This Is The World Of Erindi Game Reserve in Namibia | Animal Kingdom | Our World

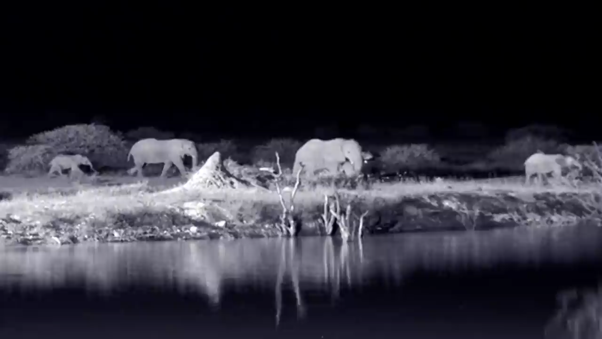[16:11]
most of the park's other animals can be found at the water's edge.
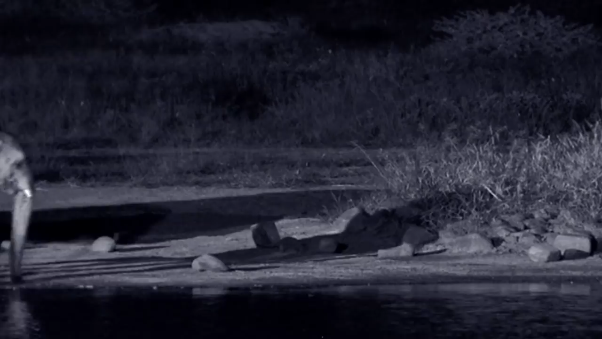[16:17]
Elephants are nightly visitors.
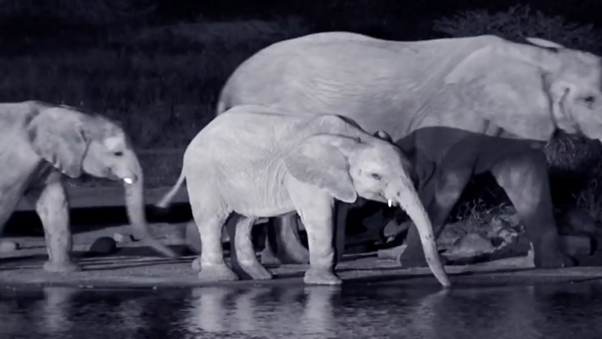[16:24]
An adult will consume over 100 litres of water after spending its day foraging for food. And as the elephants arrive with their young calves in tow,
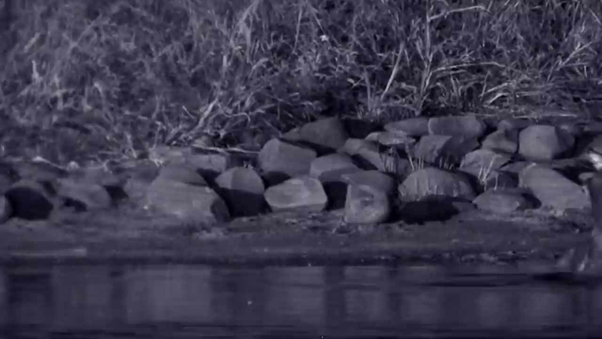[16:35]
the hippos leave the water to graze on dry land.
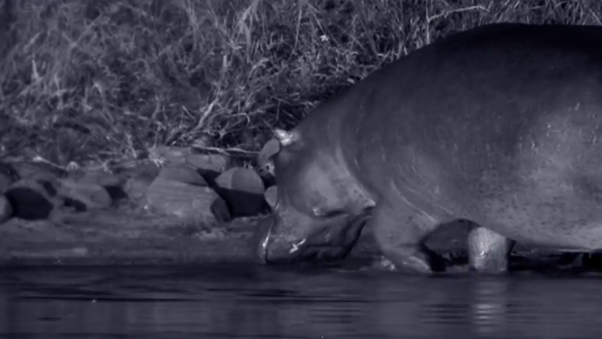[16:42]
Because hippos have sensitive skin that burns in the sun, they must eat during the cool night. And they'll feast on more than 45 kilos of grass before returning at daybreak.
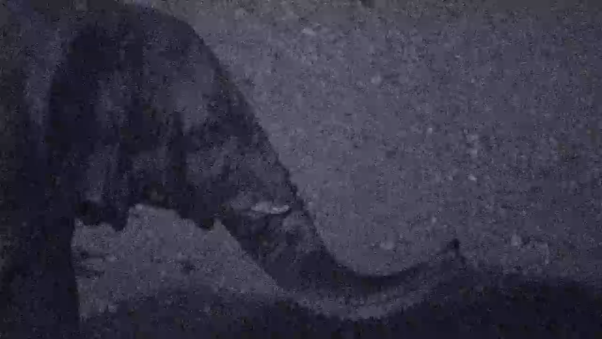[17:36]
In the pitch dark, our night vision cameras capture a remarkable moment as an elephant sees off a couple of lions.
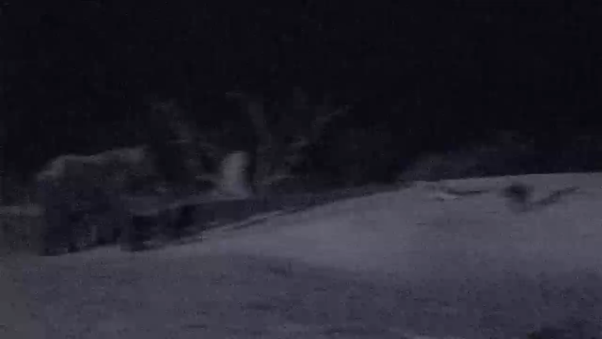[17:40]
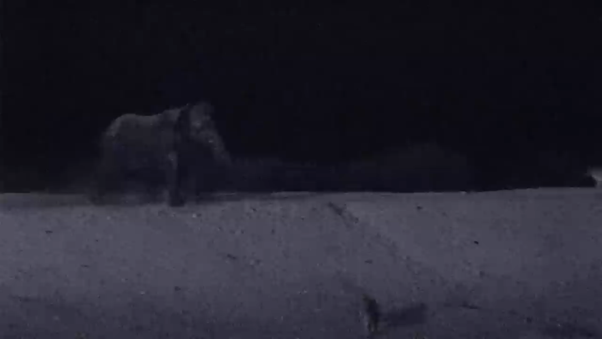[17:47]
Against this large adult, the two lions stand no chance.
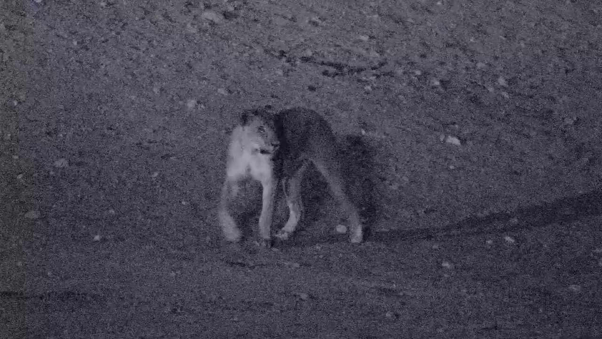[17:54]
It's fantastic to witness this natural behaviour. A hopeful sign that these introduced species are settling in.